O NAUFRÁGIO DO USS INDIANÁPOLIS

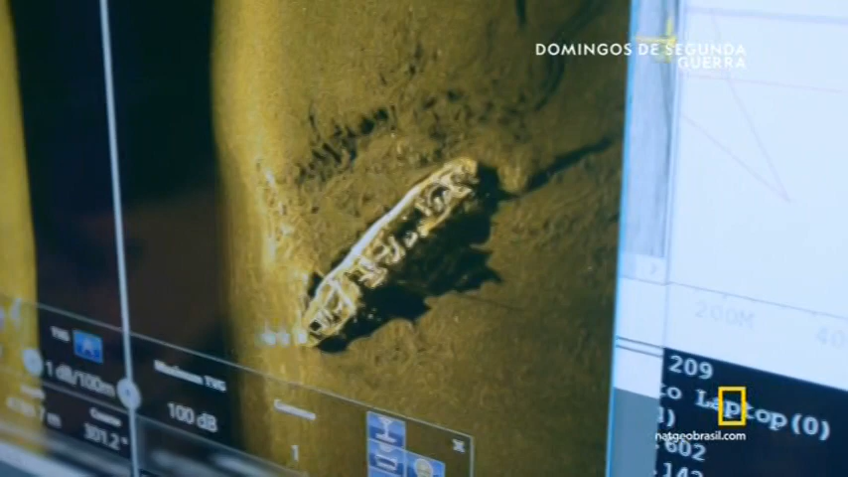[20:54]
Mas não o Indianápolis. É um cargueiro.
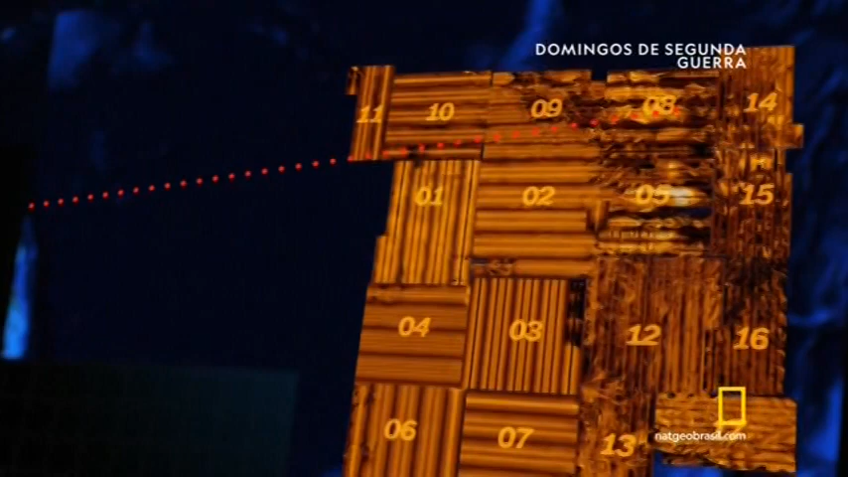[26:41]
Agora a equipe muda o foco de sua grande busca para o extremo oeste, o quadrante 18.